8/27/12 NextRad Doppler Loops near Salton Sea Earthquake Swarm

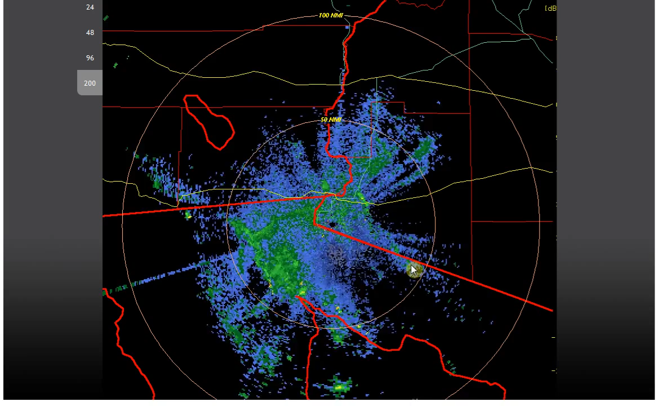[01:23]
And if I switch over to San Diego, right up here at San Diego,
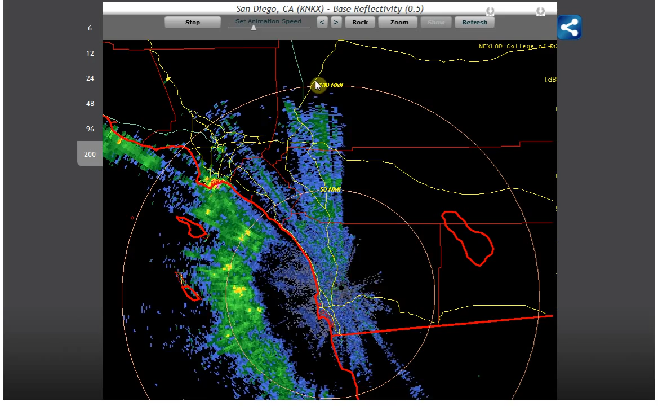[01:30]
it should be the same time frame.
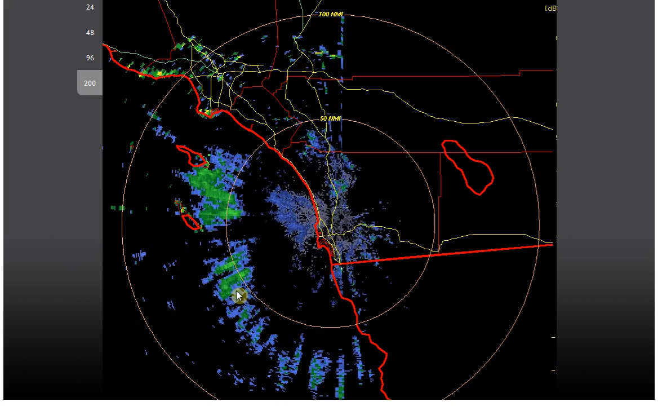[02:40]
So anyway, I just wanted to record this, and
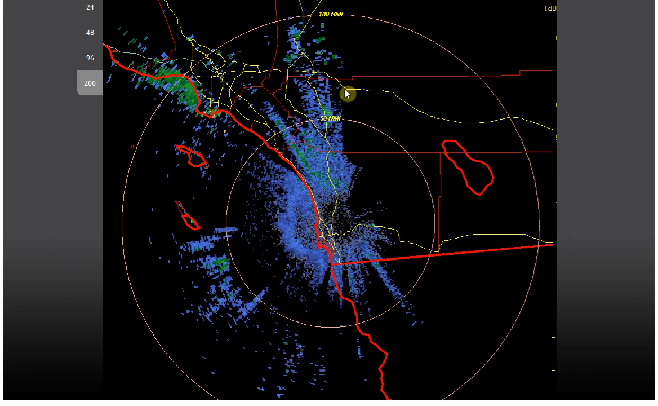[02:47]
especially that they've got it blocked, that we can't see what's going on. So whenever that happens, then of course we know that they're hiding something. So God bless you. Have a good rest of the night.